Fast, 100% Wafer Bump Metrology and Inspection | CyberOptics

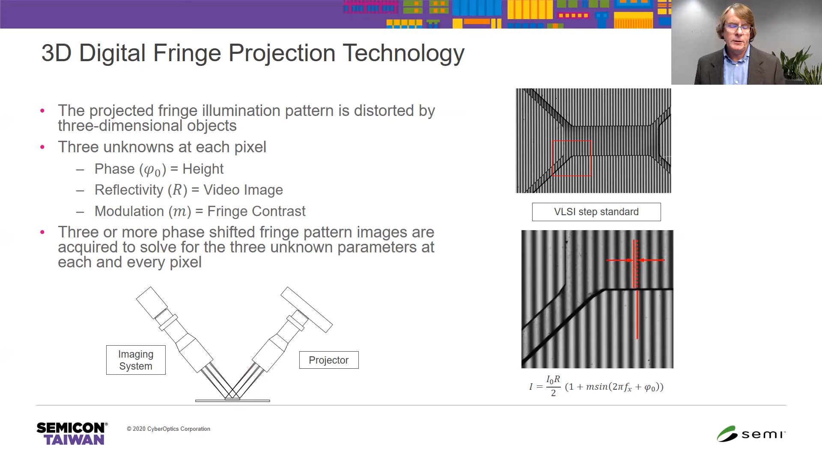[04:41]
So if we zoom in on that recessed feature, the VLSI step target, you can see as viewed from the left, the pattern in that recessed feature is shifted to the left. By measuring that phase shift, we can then measure the height directly.